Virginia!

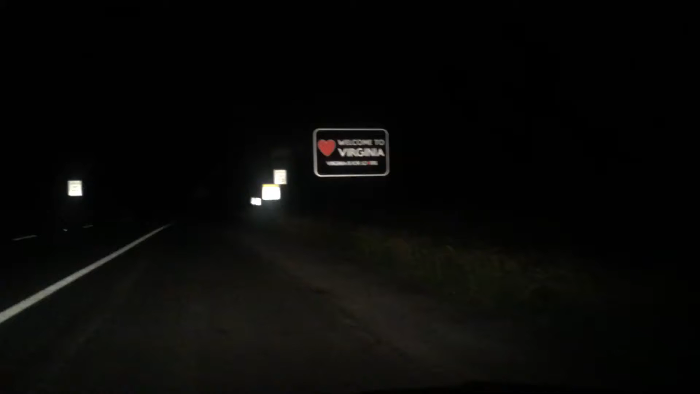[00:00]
State 31. Welcome to Virginia. Apparently Virginia is for lovers. Okie dokie. Sweet. Sweet, we are here.
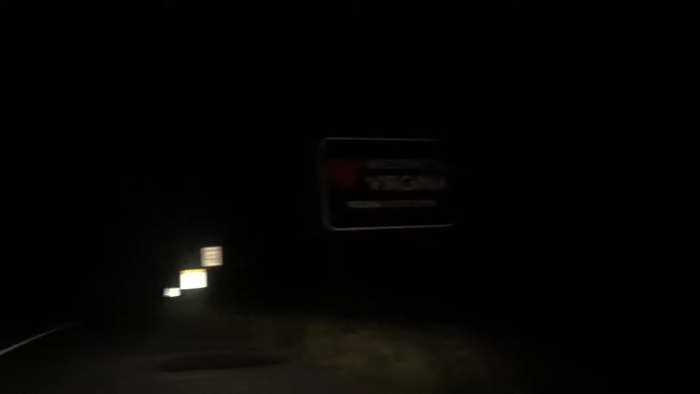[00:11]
It's not super late. It's like 1015. We're gonna drive as close to Shenandoah as we can get. How much time do we have left? Two something hours?